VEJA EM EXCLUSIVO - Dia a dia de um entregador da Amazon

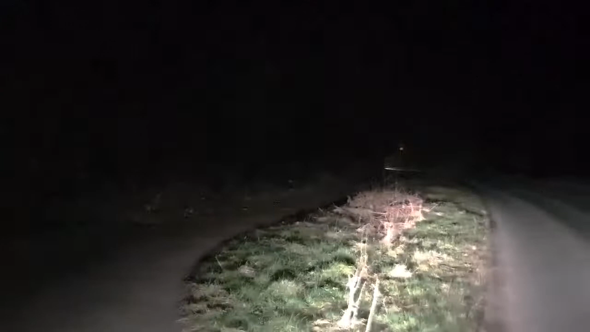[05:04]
A gente tem que estar aqui entregando lugar longe, né? Escuro. É bem complicado agora, né? Como aqui escurece cedo, né?